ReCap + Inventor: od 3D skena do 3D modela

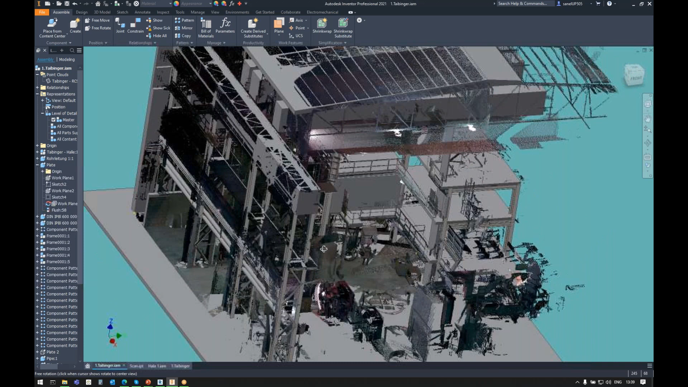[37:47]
raditi digitalizaciju, dakle, oni će na isti način preko recap-a ubaciti 3D sken u Revit i,
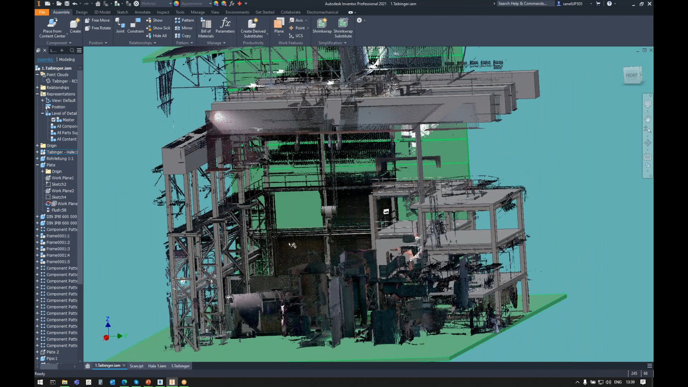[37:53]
ne znam, digitalizirati neku betonsku konstrukciju i raditi redesign. ista je stvar za kolege koji rade velike čelične konstrukcije u advanced stilu,
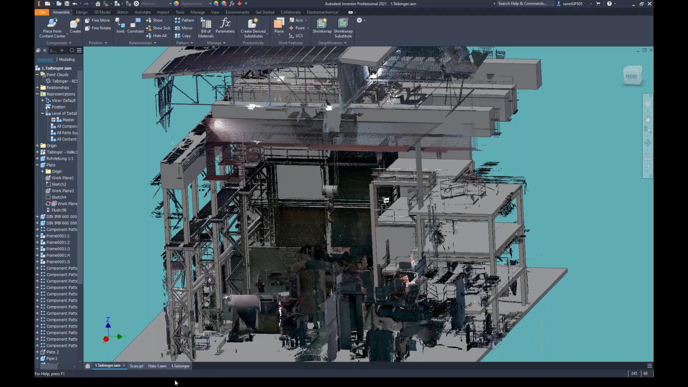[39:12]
za Revit, za Advanced Steel, za Inventor. Dakle, širok je opus ko sve može koristiti ovu tehnologiju.
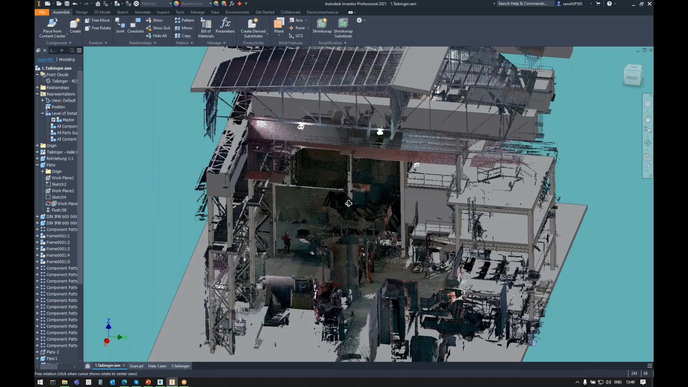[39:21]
A što sliče odstupanja, vi možete, evo, na primjer, Inventor će vam reći, ako uzmete općiju Measure,
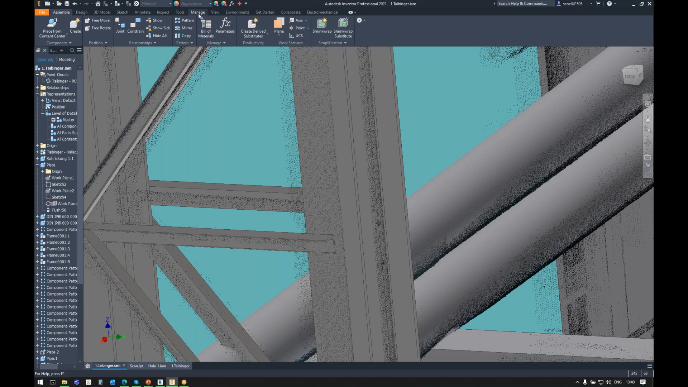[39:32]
on će vam prepoznati točku, evo, na primjer, ovu točku, do ove površine, evo, vidjet ćete ovdje da ima razlika 2,85 mm.
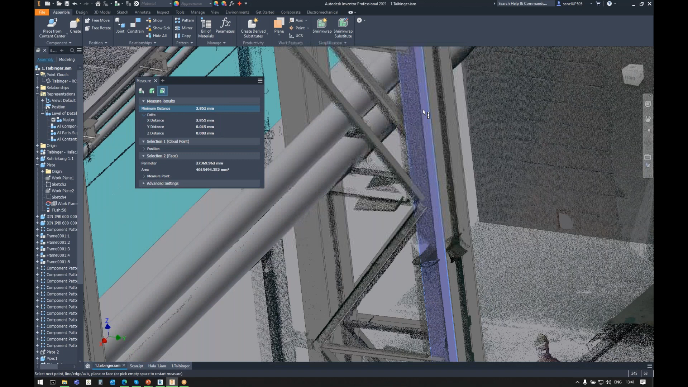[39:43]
Znači, Inventor može mjeriti od point cloud-a do geometrije, volumetrijske geometrije koju ste kreirali, znači on to može, ali se sad,
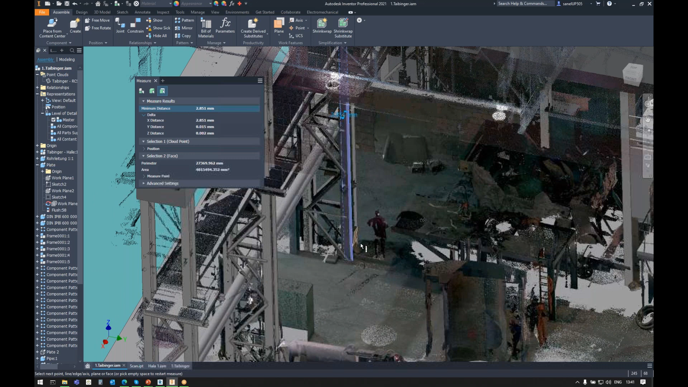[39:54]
znači da vi radite direktnu konverziju 3D skena u 3D model,
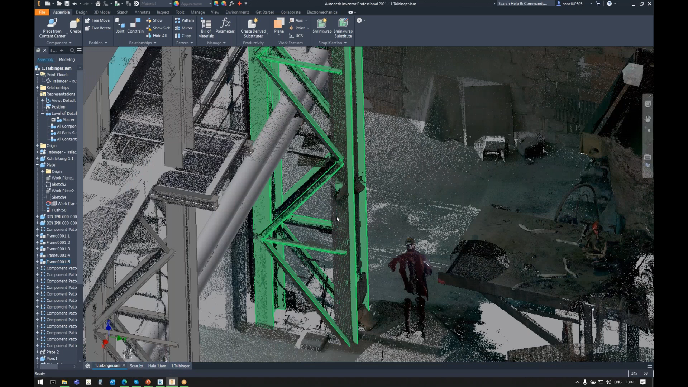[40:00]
vrlo je nepraktično za konstrukcije,
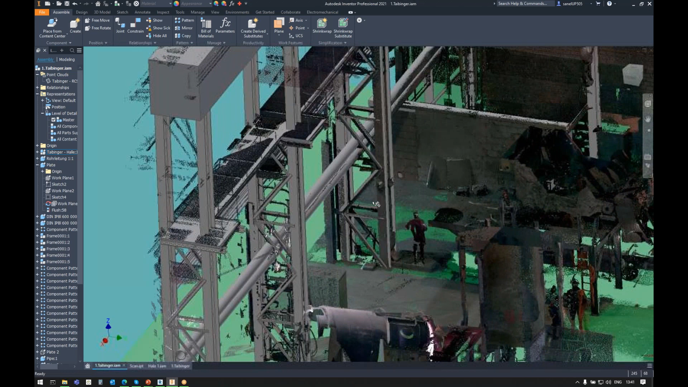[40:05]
zato što vi bi dobili neki oblik koji zapravo nije toliko upotrebljiv, koliko je upotrebljiv kada vi imate ovako jedan frame i u kojem možete, znači, određivati standarde profila, dužine, kuteve i tako dalje. A priča kada vi direktno radite konverziju 3D sken u 3D model, to je jedna priča koja će biti tema jednog našeg webinara,
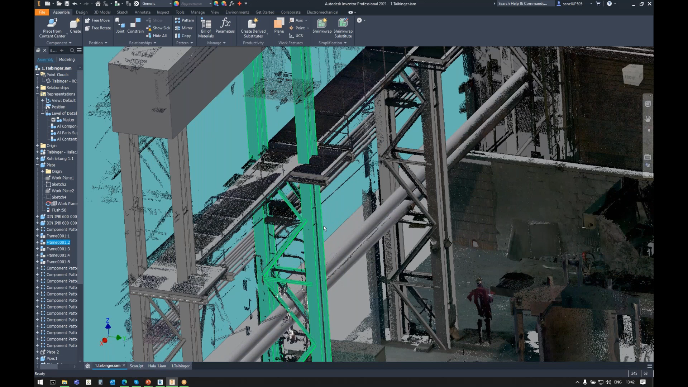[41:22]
znači da imate frame u kojem možete određivati standarde i tako dalje. Tako da što se tiče preciznosti, dvije su stavke. Prva stavka je sama preciznost skena, odnosno skenera s kojim ste radili.
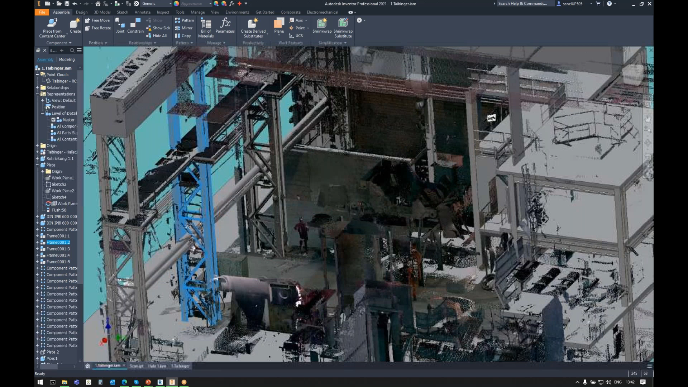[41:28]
U praksi pričamo o redu veličina plus minus 10 milimetara ili plus minus 5 milimetara ili plus minus milimetar. Znači sve ovisi o kvaliteti vašeg skenera, a naravno kvaliteta se najčešće veže za cijenu, pa ajmo reći da neki skener više klase kosta pošta oko 50.000 euro pa na više, tako da ako želite plus minus milimetar,
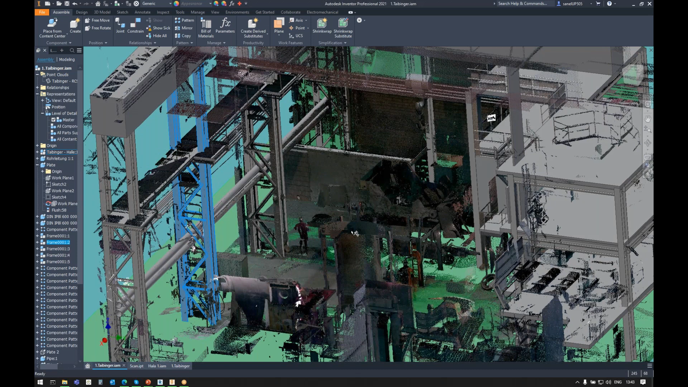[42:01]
naravno je li cijena je tu upitnik. To je jedan faktor, znači preciznost samog skena i skenera, a drugi faktor jeste vaša preciznost crtanja,
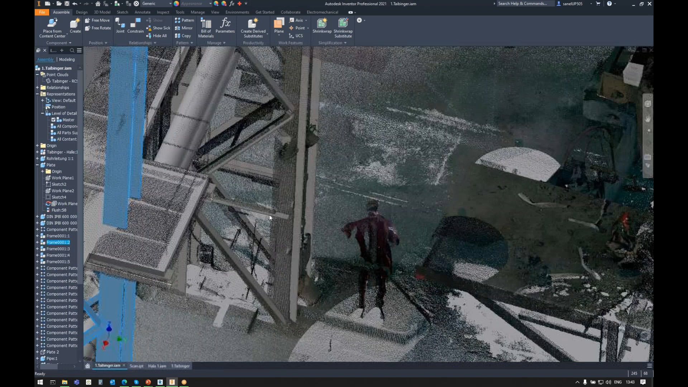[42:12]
odnosno ono kako smo karikirano rekli, crtanja po pauzu,
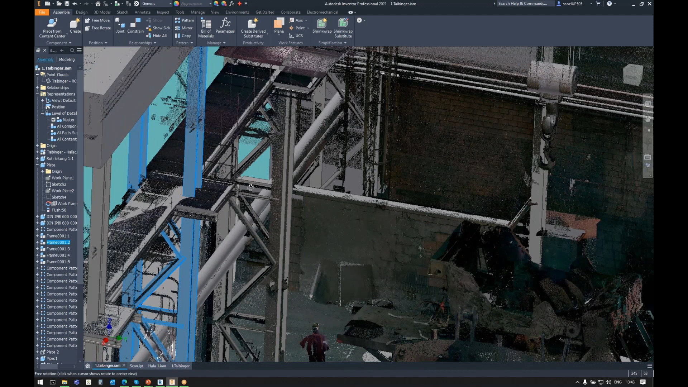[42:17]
znači koliko ćete vi precizno crtati po skenu, i to se direktno ovisi o samom crtaču.
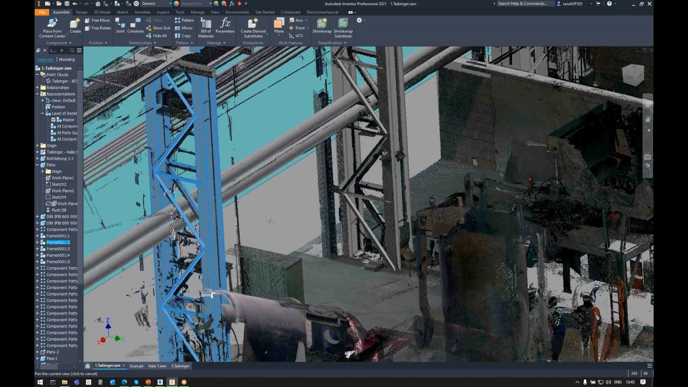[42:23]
Tako da, evo, tako da bi bilo to što se tiče te teme, i možda je još bitno spomenuti da ako radite direktnu konverziju, znači ne možete ni imati one klasični bill of materials, ne možete imati one klasični part of list i tako dalje,
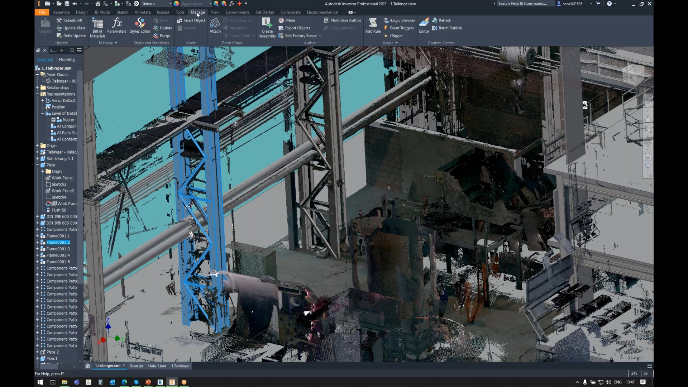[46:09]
U Inventoru, u ovom trenutku, koliko ja znam da nije, dakle, znači, ovo što smo ovdje radili, što se tiče skena,
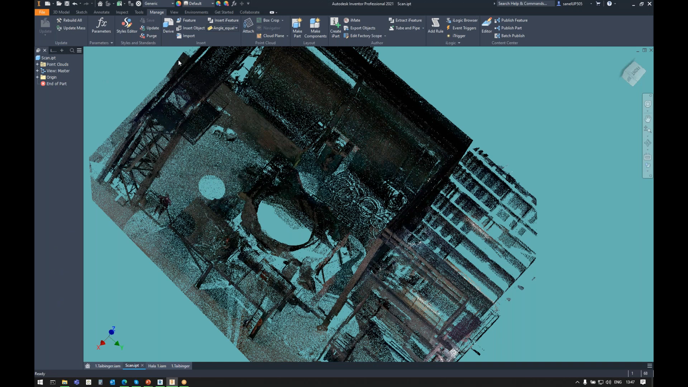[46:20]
znači, možemo odraditi ovaj box crop i zapravo, evo, sad možemo čak pokušati zapravo, evo,
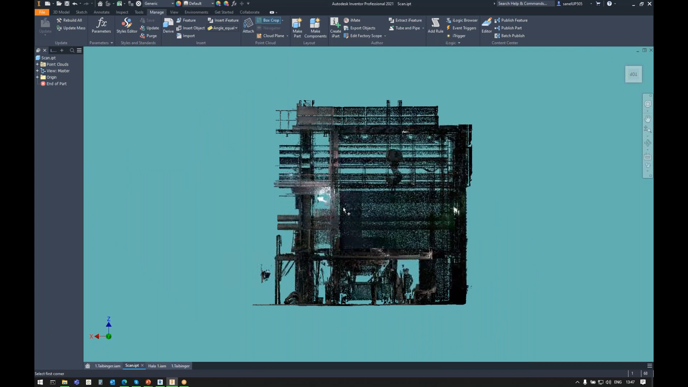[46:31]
onako, real time, znači, da li se to može, momentalno, onako,
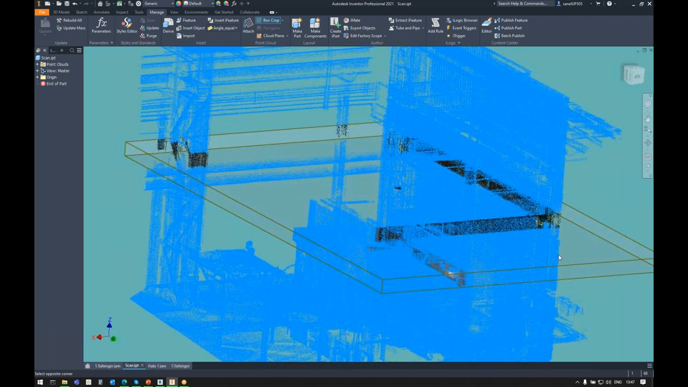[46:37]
ne mogu odmah dati odgovor da li se to može ili ne, ali evo, pokušat ćemo na način što ćemo odabrati ovaj x, y, mislim da je to taj, da, pa ćemo napraviti jedan sketch,
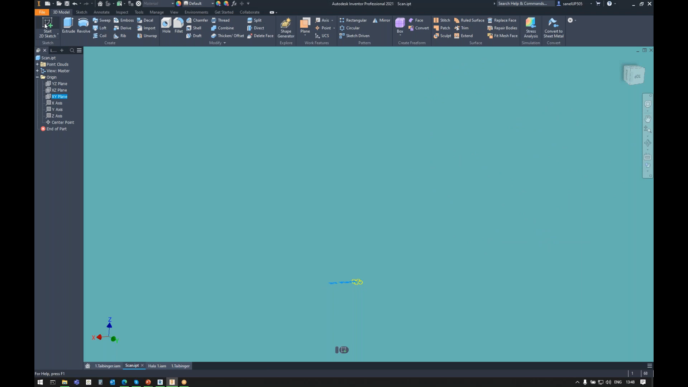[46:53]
i sad kad odemo ovdje, pokušamo napraviti projekt geometry, da, koliko sad vidim, da inventor neće
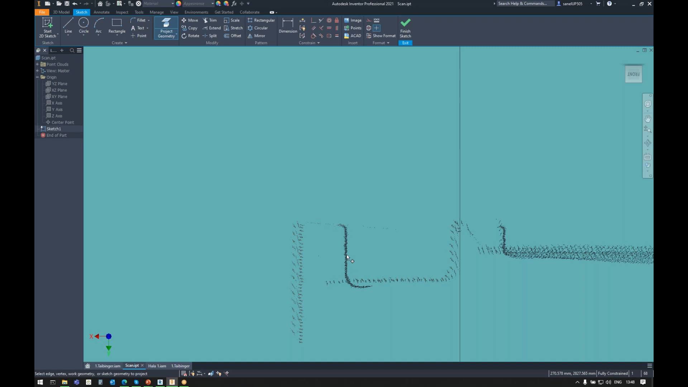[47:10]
prepoznati 3D scan geometriju i konvertirati je u točku ili liniju, tako da to moramo raditi onako paus sistemom,
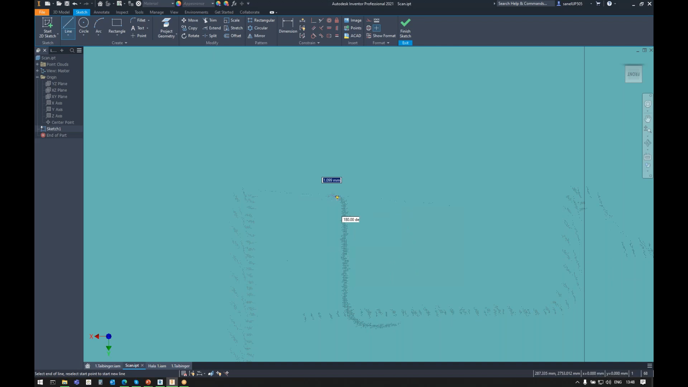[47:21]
pa crtati po tome, ali ako bi slučajno, znači, našao način da se to može, vrlo rado ću vam to javiti mailom,
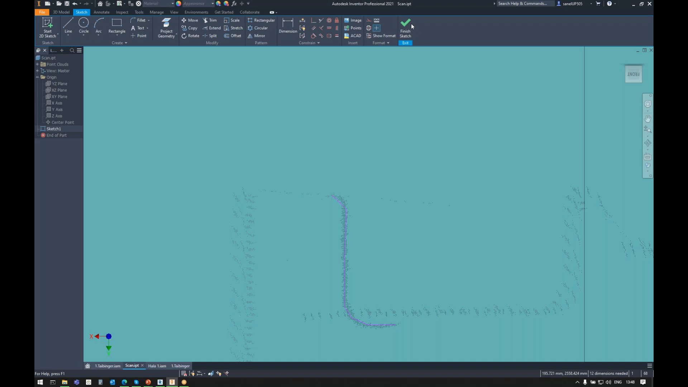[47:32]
ali evo, znači, da odgovorim na pitanje, znači, momentalno, sada, koliko znam,
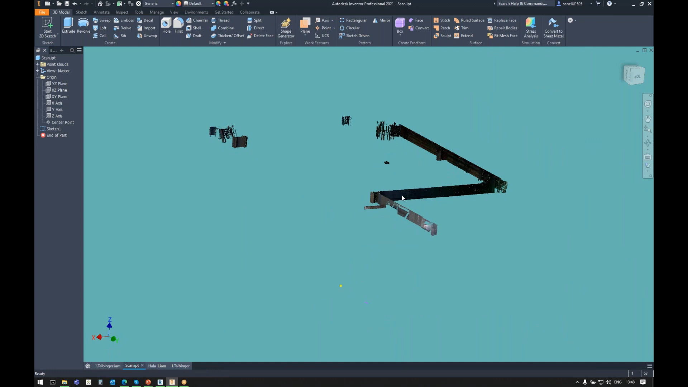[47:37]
znači, da inventor nema tu mogućnost da prepozna direktno geometriju i da odradi projekt geometriji, znači, da je projecirana neku plohu. Ono što možemo jeste, ovo što smo pokazali, znači, projecirati plohu na osnovu interpelacije točaka ili projecirati točku,
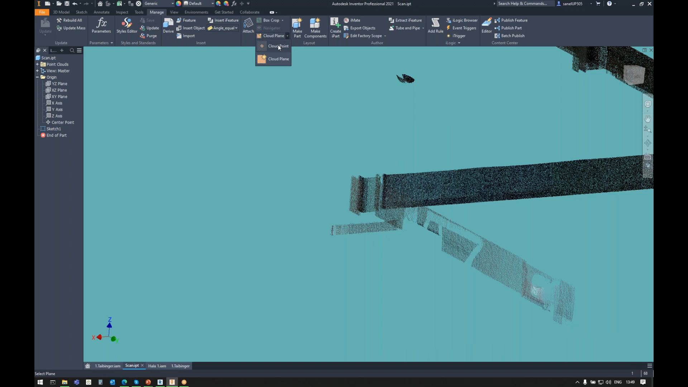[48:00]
odnosno, praktički bi mogli, ne znam,
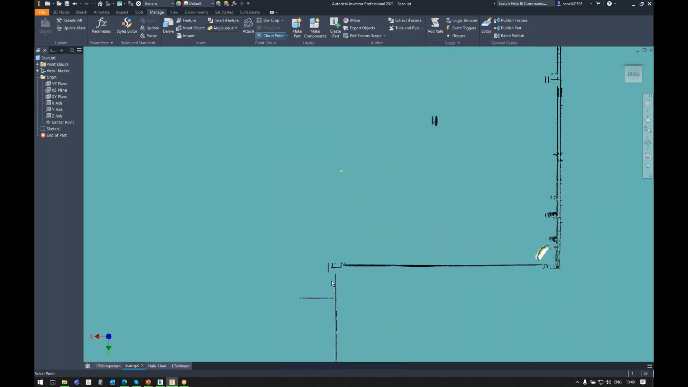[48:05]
projecirati ovako nekoliko sad točaka i onda po tim točkama povući
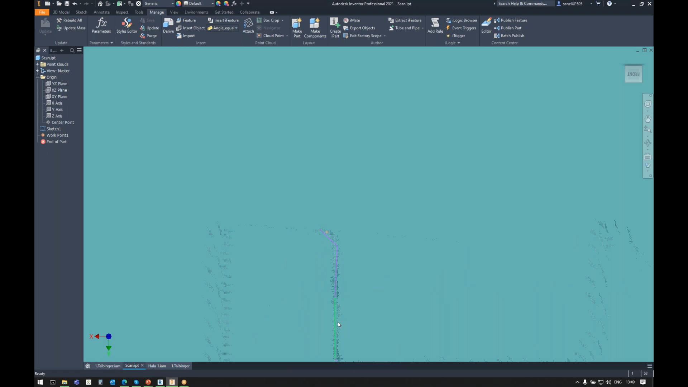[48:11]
linije u skeču, a sa referencom od tih točaka, tako da je to neki poluautomatizirani način kreiranja, direktnog kreiranja konture 3D skena na osnovu 3D skena,